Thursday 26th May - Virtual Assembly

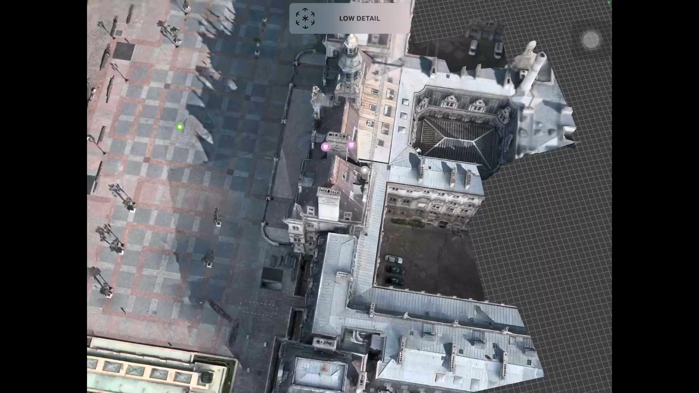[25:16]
You can then pinch the screen and move it around and fly over Paris.